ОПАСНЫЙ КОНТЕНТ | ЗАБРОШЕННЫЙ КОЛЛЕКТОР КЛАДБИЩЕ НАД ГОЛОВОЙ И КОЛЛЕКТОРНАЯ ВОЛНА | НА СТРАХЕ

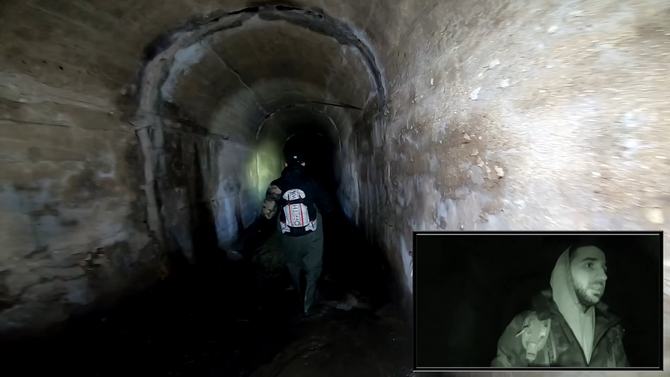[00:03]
Я не хочу умирать. Серег, мы уже, в принципе, как заперти, понимаешь? Чисто даже психологически очень сильно давят. Ой-ой-ой.
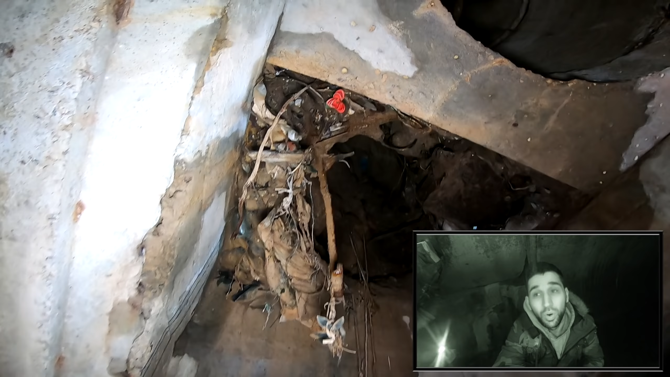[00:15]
О, вот они, веночки, цветочки. Что, ты думаешь, мы выйдем отсюда?
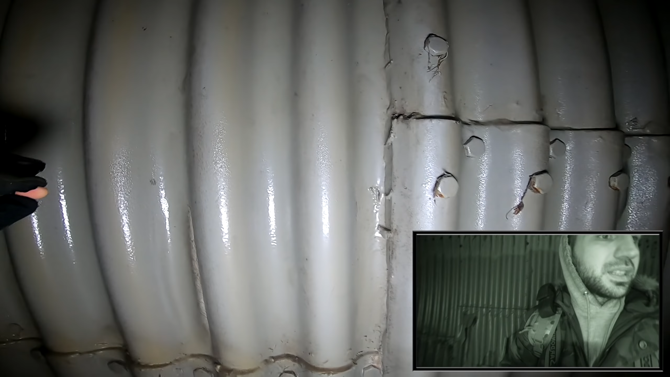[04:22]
Блин, Сережа, ты посмотри на уровень. Ты посмотри на уровень. Слушай, ну свежий картон, смотри. Мокро? Или кажется? Кажется, походу. А, это покраска, блядь. Походу. Я не хочу умирать.
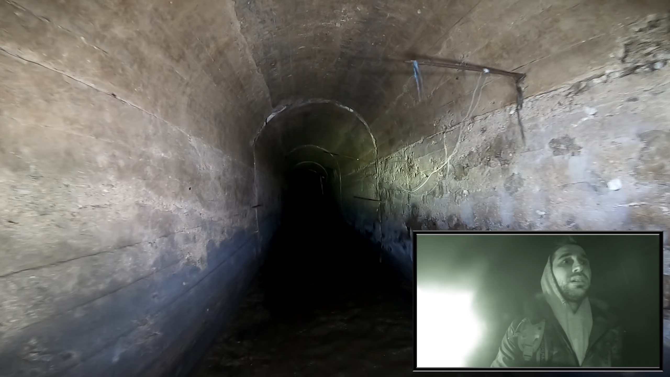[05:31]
Но если посмотреть на это все... Здесь там... уровень, видишь? Извини, что перебиваю. Да. Где здесь уровень?
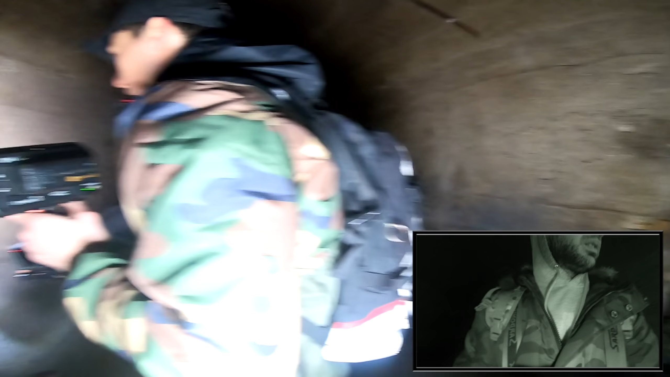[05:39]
Ну вот, вот, основной уровень воды, это вот, вот это. Уверен? Да. Это второй, это очень старый, и это когда так просто, не надо.
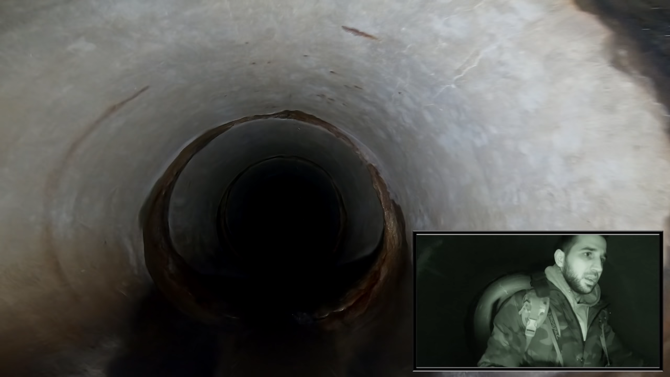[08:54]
Вообще, знаешь, да вот. Все течет. Это... ужасное место просто. Но зато здесь свежий воздух и чувствуется поток ветра. Значит, как...
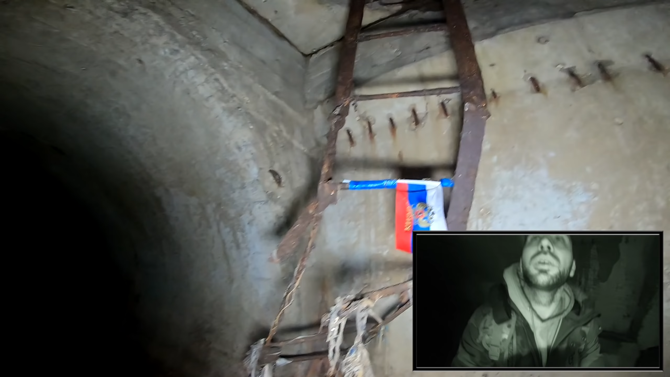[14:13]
Смотрите, как лестницу, короче, сдвинуло. Пойдем до выхода, дойдем, посмотрим. Никогда не был. Никогда не был на этом...